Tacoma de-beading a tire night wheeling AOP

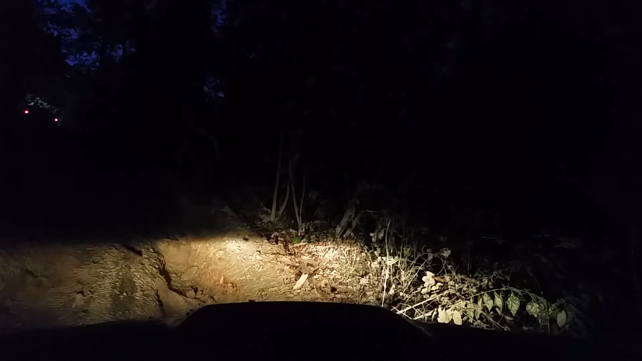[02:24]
alright that little tree right there should be just enough to kill my headlight you think so we're gonna get back to the side